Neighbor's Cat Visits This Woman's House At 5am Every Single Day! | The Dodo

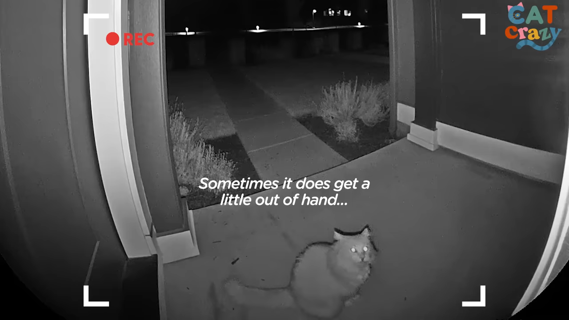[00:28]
Sometimes it does get a little out of hand. We've even caught him on our doorbell at like 5 o'clock in the morning.